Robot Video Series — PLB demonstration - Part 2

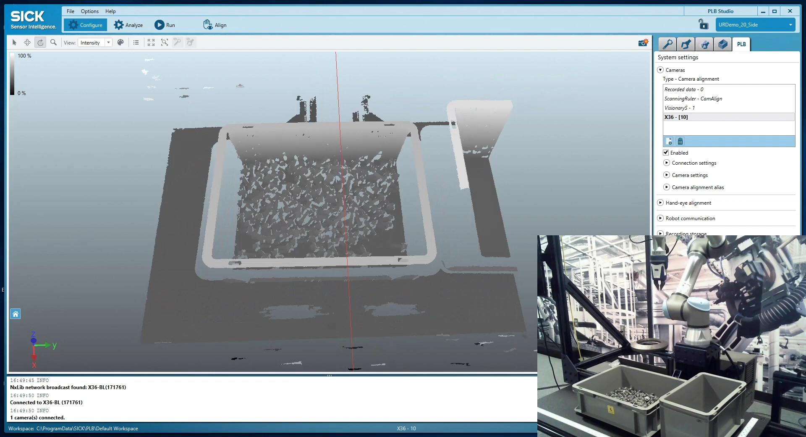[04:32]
We're able to get a very nice image with this. If I turn on our color mapping, that's going to give you a much bigger idea of how nice this image actually is. Give me one second here. So you can see these parts are for such a small part, you can really see the detail in them. So our X36 camera is very good for these small parts. We do have other cameras that work with this software, the scanning ruler and the Visionary S. There's some other videos on those ones.
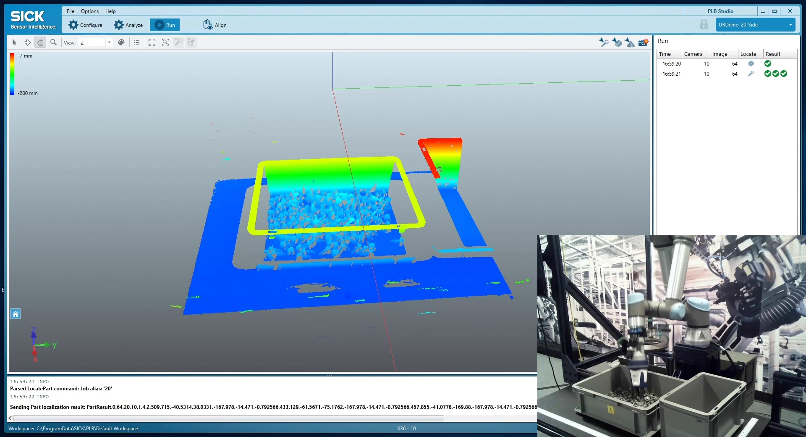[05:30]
Like I said, it's going to pick on whatever angle it feels is best for its collision settings. And I'm also using zones here. This is the other thing that is really helping this application. With PLB, I'm able to split this bin up into a number of zones. Those zones allow me to use one image to capture multiple parts. So in this case, I have it set up into two zones. You'll see this zone here. And you'll see on this next localization, I'm using the left zone.
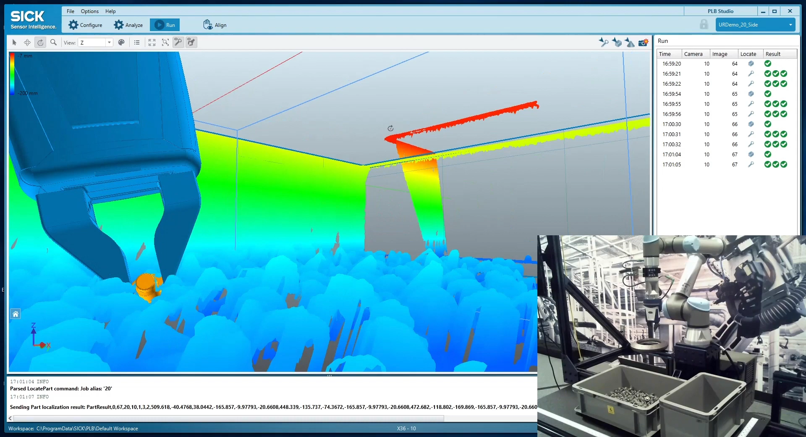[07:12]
If you see, these are just about the right size. There's not too much opening here. And they're also very thin at the tip. That way I can kind of poke into the pile and be able to grab the part I'm looking for here. You got to be able to get into that pile of parts in order for this to work.